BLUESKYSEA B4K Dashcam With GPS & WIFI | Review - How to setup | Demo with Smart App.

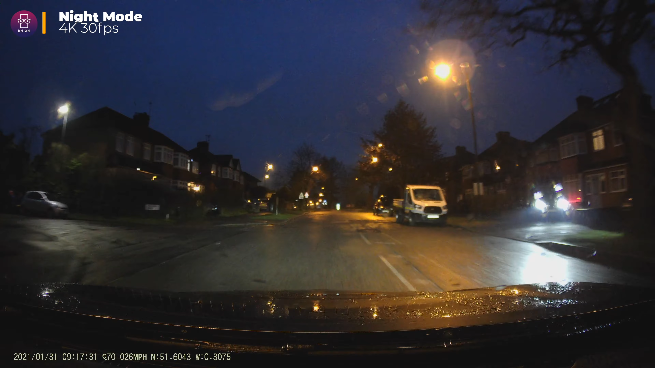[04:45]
Once again, thanks to the low light capable image sensor, it can record detail and clear video even in a night mode.